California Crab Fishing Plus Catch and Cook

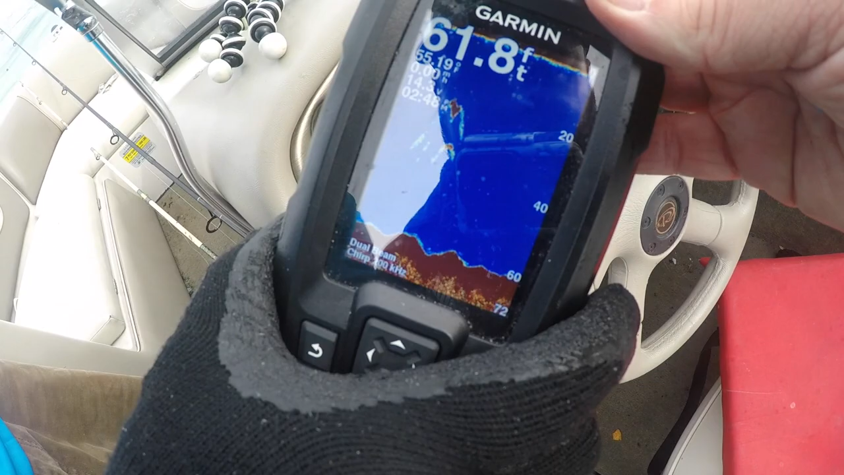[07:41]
On screen: depth 61.8 ft
They're halfway They're 30 feet under the boat I'm gonna see if I can get a good shot of that